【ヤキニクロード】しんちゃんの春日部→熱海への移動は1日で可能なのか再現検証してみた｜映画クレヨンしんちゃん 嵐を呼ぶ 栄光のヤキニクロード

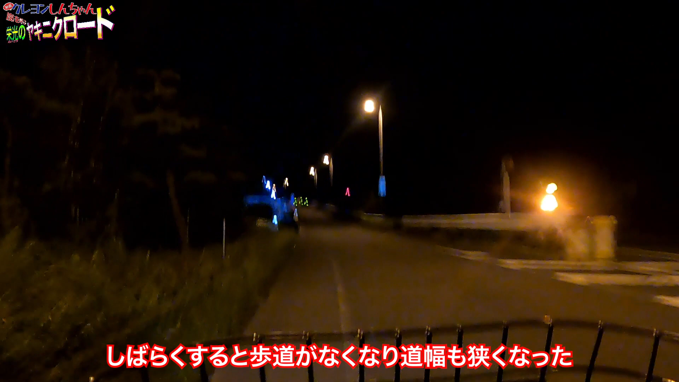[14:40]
真っ暗で、めちゃめちゃ怖いんですね。道も狭いですし、車も飛ばしているので、かなり恐怖心を感じます。